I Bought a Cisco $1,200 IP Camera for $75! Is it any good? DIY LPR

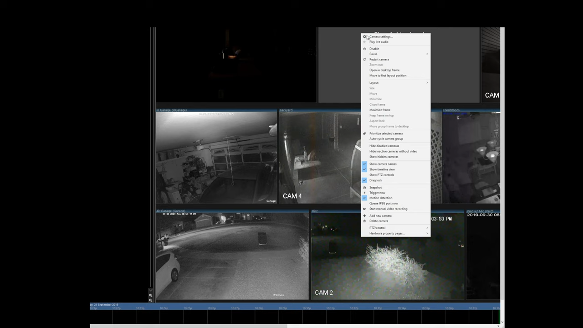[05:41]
we need to actually put that into here and see video here for the connection string
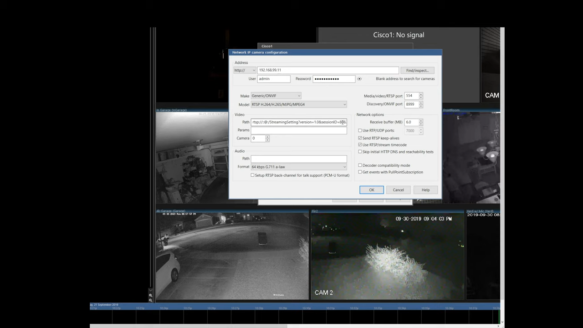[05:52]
you need to replace that session ID with the one that is from the camera from when you were logged into the web page now I do have a
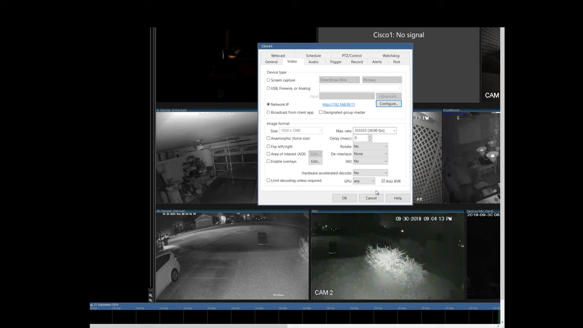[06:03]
ticket open with blue iris on this and we're trying to see if there's any simpler way to be able to automate getting this from the camera I've also been using curl from bash on a Linux VM to be able to try to automate some of this to see if I could maybe script the way around it but hopefully blue iris will end up implementing something so that this is no longer an issue now the top camera you can barely hear the audio in but that is the real ink camera and that's because the distance
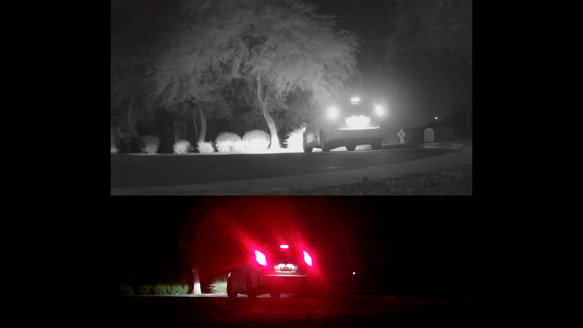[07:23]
bam now you can't read the plate it's just completely blown out because it's overexposed but with the Cisco camera you can still read it one of the reasons why you would want to put all